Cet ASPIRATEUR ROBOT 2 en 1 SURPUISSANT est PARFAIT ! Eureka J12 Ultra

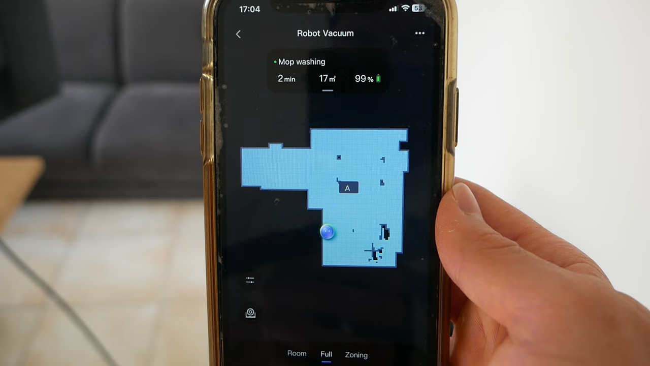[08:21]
La cartographie s'est faite dans mon appartement et on peut voir qu'il y a la table ici.